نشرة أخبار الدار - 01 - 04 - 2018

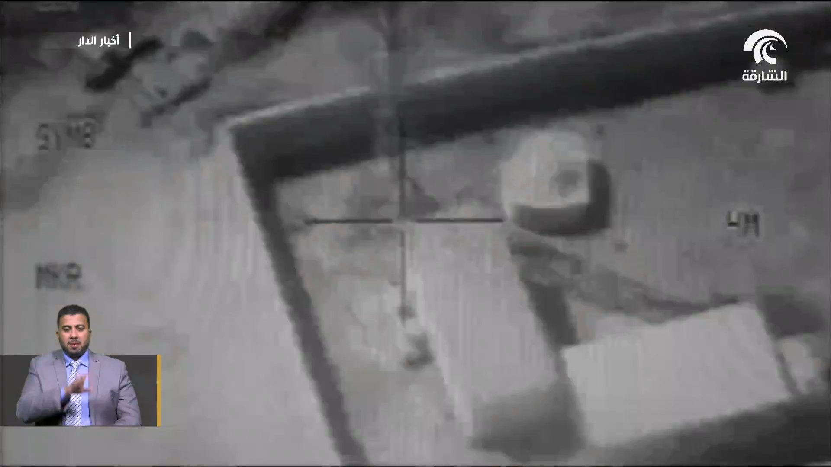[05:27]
لا تزال العمليات العسكرية للتحالف العربي وقوات الشرعية اليمنية مستمرة في
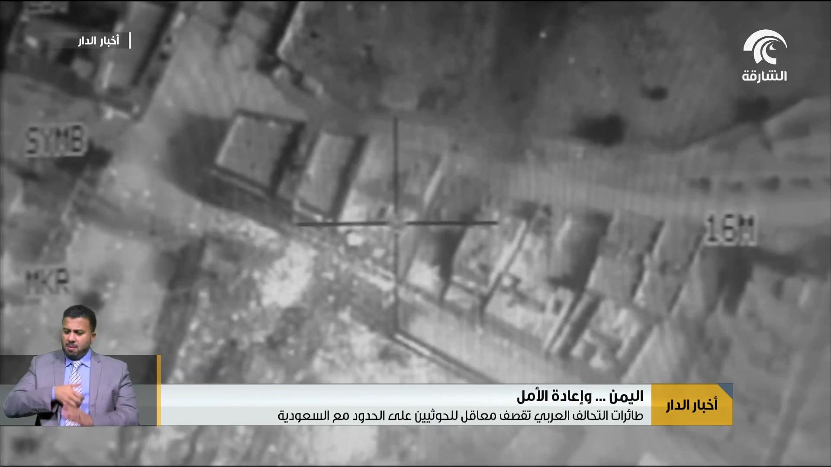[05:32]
رصد واستهداف تجمعات الميليشيات الحوثية الإيرانية الإرهابية وتعزيزاتها العسكرية على جبهة الساحل الغربي لليمن حيث شنت مقاتلة
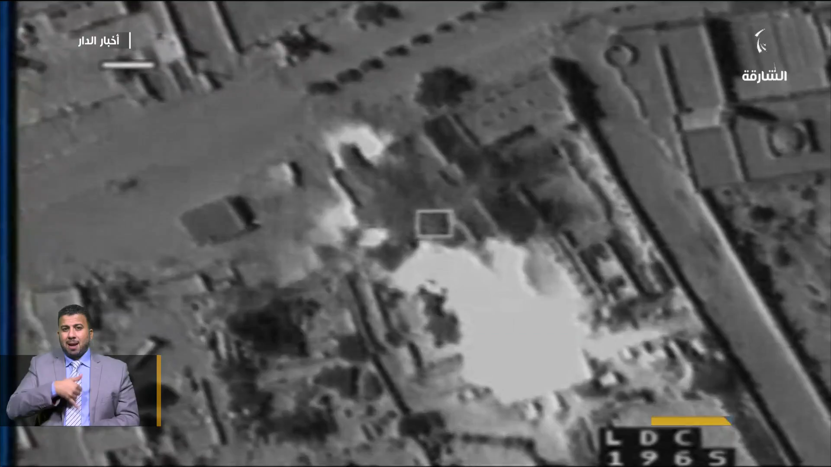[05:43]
التحالف العربي بقيادة المملكة العربية السعودية سلسلة غارات جوية مركزة
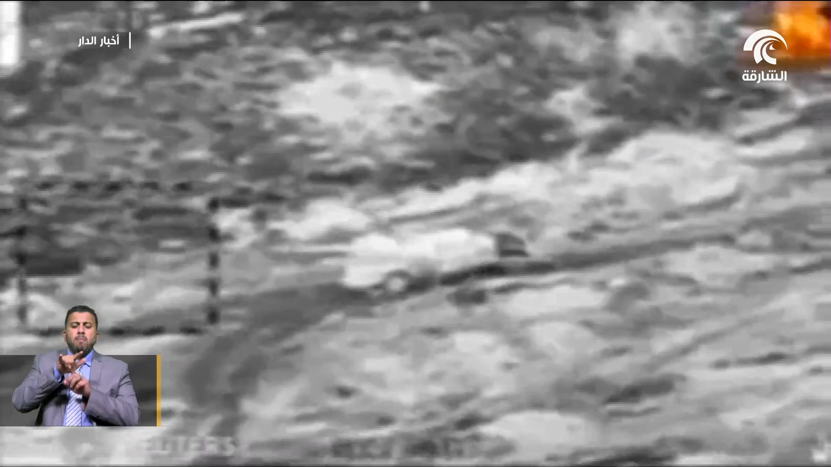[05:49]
استهدفت مراكز قيادة واليات عسكرية
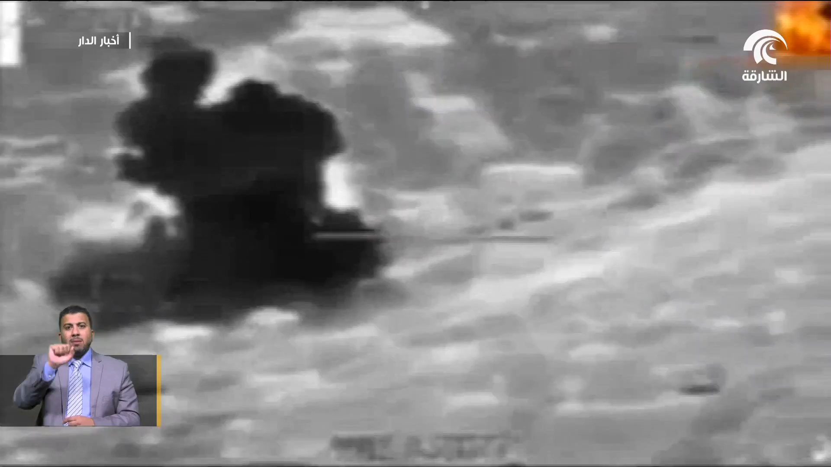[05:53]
ومستودعات أسلحة وضخائر وتجمعات للحوثيين في مناطق الفازة والدرهمي بجبهة الساحل الغربي لليمن تكبدت على إثرها الميليشيات الحوثية خسائر فادحة في